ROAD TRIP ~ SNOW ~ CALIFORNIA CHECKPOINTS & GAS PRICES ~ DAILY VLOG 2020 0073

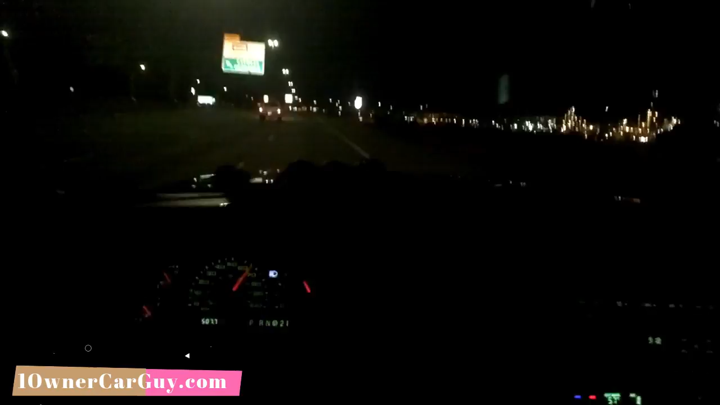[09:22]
About 9 o'clock. In Salt Lake City almost. Refinery's everywhere. Teething baby. Quiet now. Knock on the side of my excursion wood.
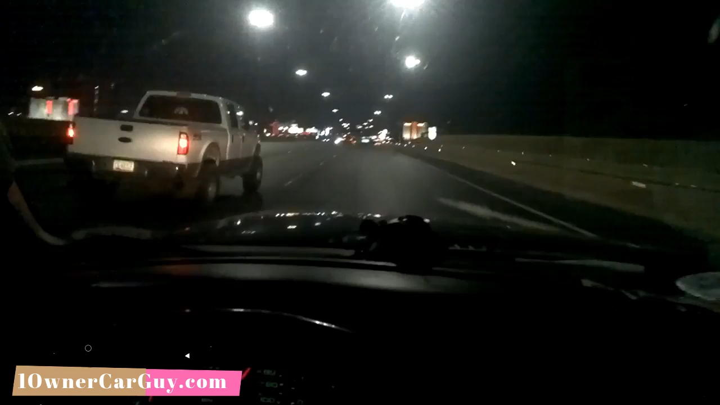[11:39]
The new Raider Stadium. I don't know if you can see it man. It's dark. It's a black stadium. Which is actually super, super cool. But not for our intended purpose. Just a bunch of glare. It's pretty though.
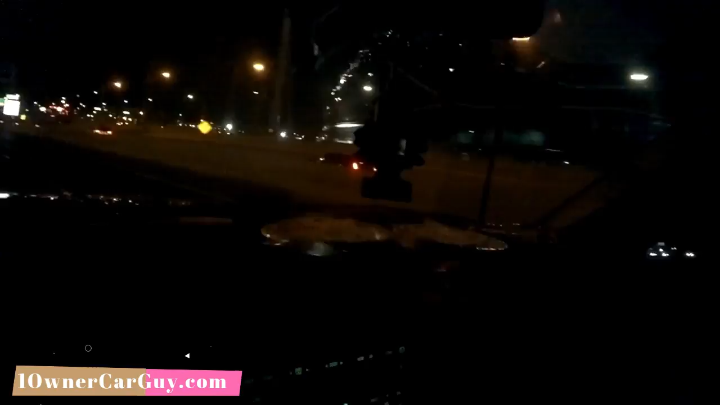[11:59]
Okay. Here we are at one of the biggest wastes of money.
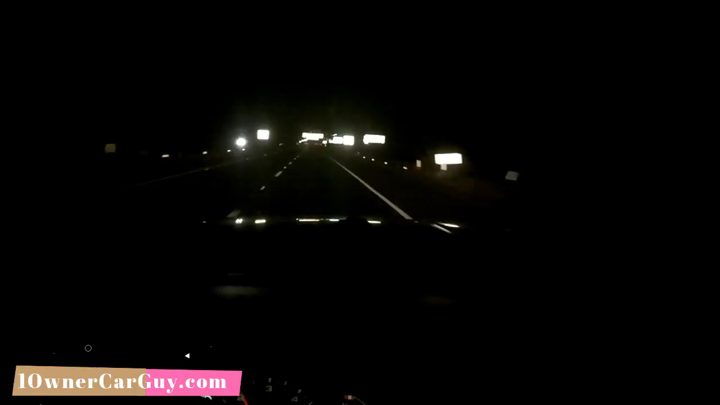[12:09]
That you could ever imagine. This is coming into California. In state lines. And... They split the truck scales up. To the car lane. Because... They want to... Check and make sure. Whether or not you have fruits or vegetables. Not used to. You just kept going straight. Boom. Now. You veer off and go around.